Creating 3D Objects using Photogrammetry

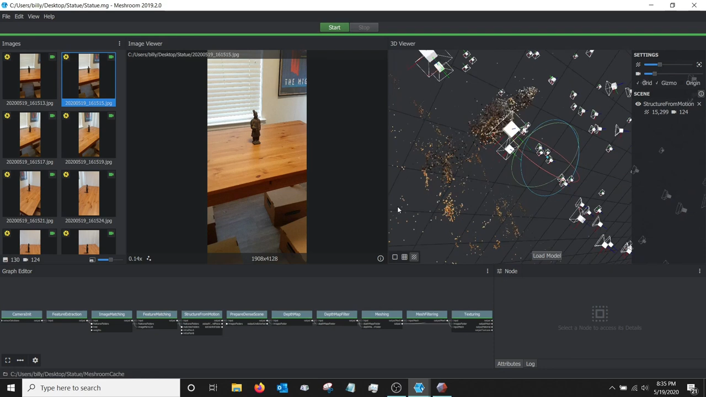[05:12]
Each one of these boxes is where it thinks a camera shot took place. So if you click on one of these, it'll actually highlight the image it came from. And you can rotate through here and kind of see. If you see a portion that's missing some pieces here, you can just add more photos, take more photos of that piece and then add them in there. And it should fill in those missing parts. Let's go on. If you click here, we're right here, it'll go on and give you the option to load model.
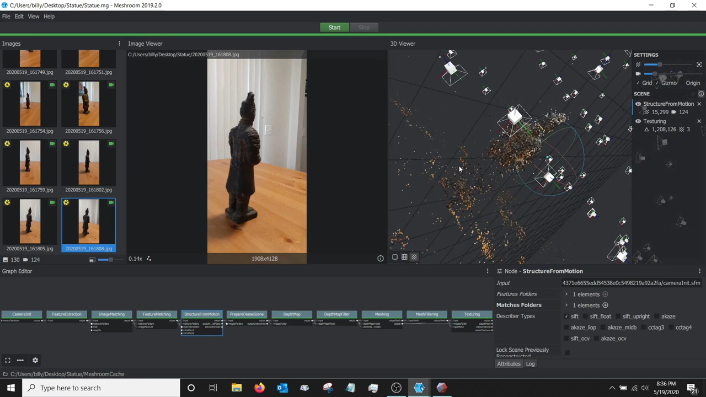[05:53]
So if you click on that, it takes just a few seconds. You'll see the whole model that it created. So you can see, I tried to figure out where the table was and it got some of the background here in the back. But for the most part, it got the model. Now at this point, we can go on and take this into a VR program or something like Blender and you can edit it. But it may, if you're planning to do something else with this,
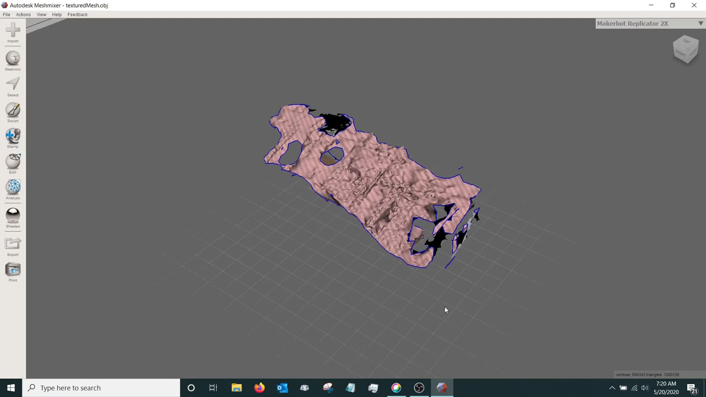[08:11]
So you can see that it actually captured parts of the room.
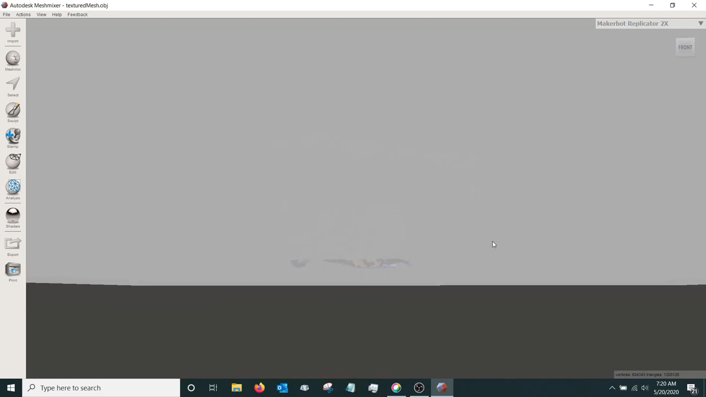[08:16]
So we're going to get rid of all those extra parts of the room. Select select. And then we're going to pick lasso.
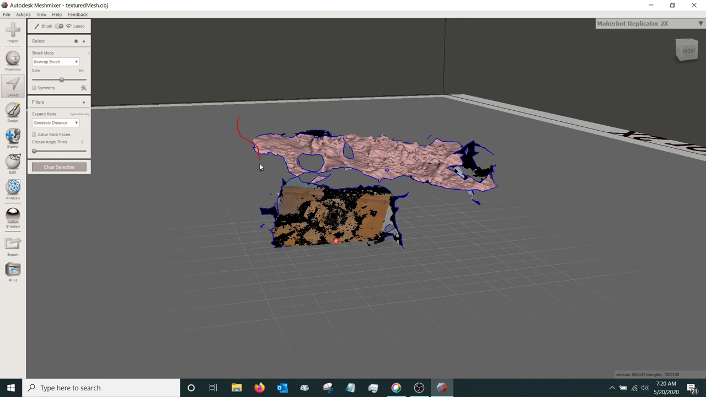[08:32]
And we're just going to lasso around those pieces that we don't want. And then you can hit delete.
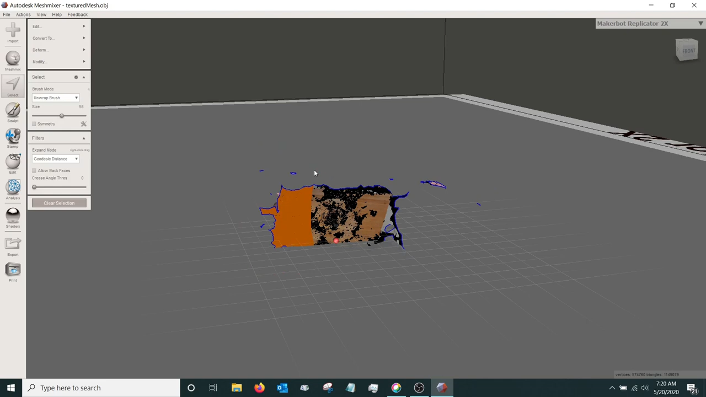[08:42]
To get this last little bit, we're going to rotate it around. And then we're going to use a
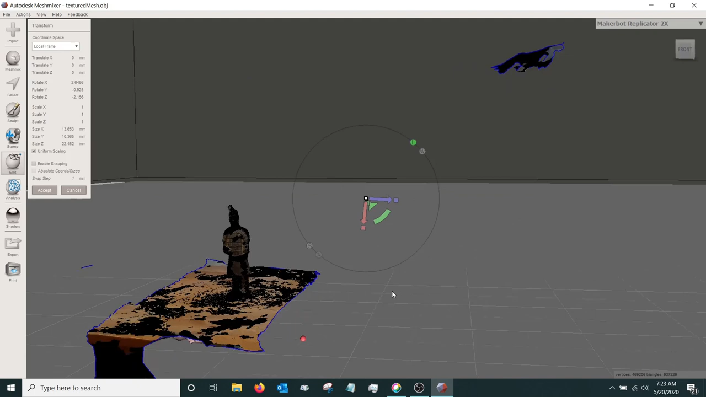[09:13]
And now we're going to do a plain cut.
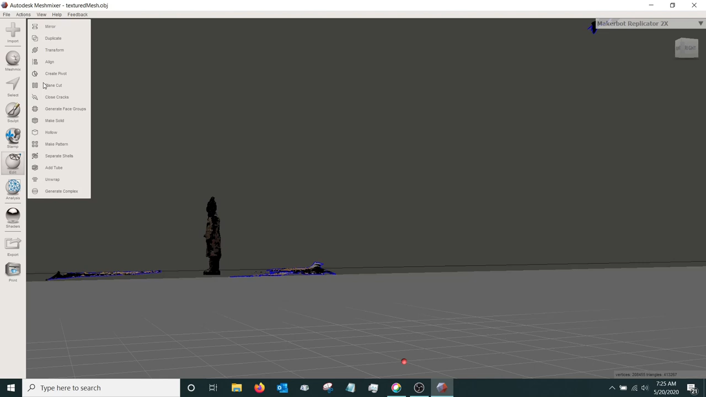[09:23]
We've still got a little bit of the floor there or the table. So we're going to use lasso one more time.
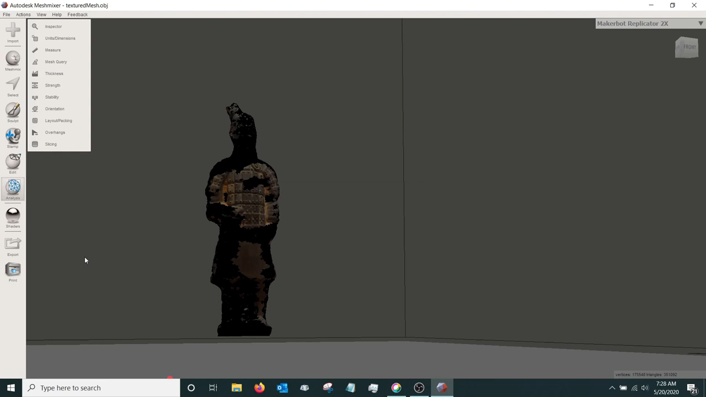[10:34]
And now you should have a finished object.
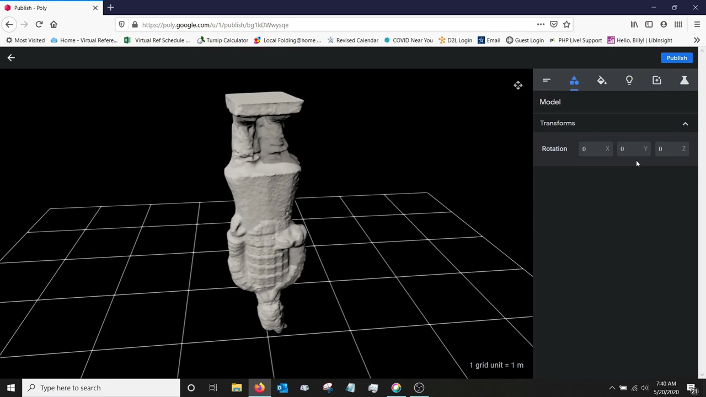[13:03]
So our rotation is a little off, so I'm going to correct that real quick.